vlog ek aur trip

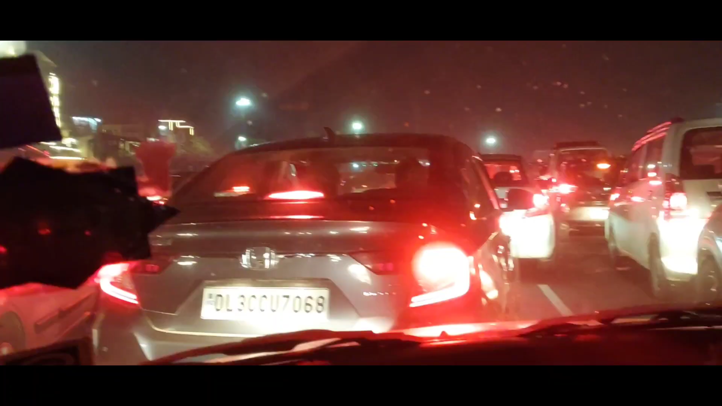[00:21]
आज तो गुडगाओं से ट्रेफिक लगा पड़ा है यह देखो ट्रेफिक के आलब दूर तक गानिया सारी